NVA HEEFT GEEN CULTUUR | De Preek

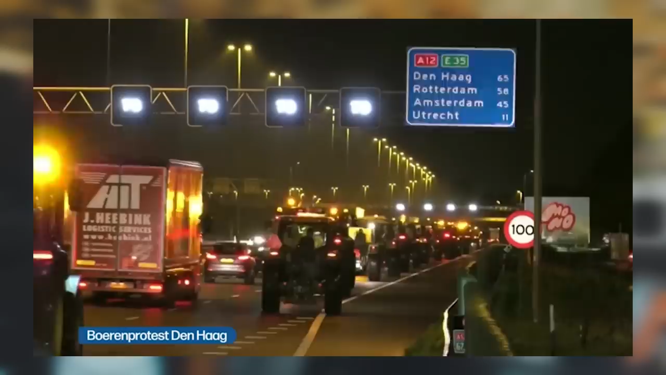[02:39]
De boeren willen met het protest meer waardering afdwingen voor hun werk. En om dat te bereiken reden ze met hun tractors de snelweg op.